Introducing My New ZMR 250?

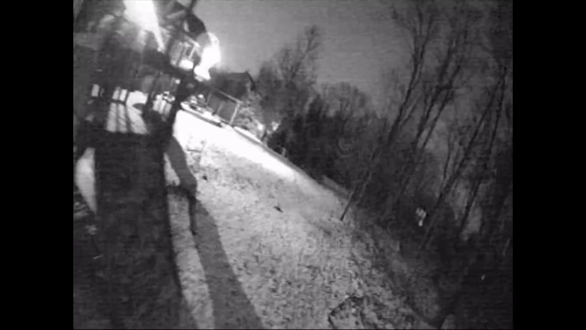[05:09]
This thing's really, really impressive when it comes to night flying. However, I've also learned it's really not so impressive during the day.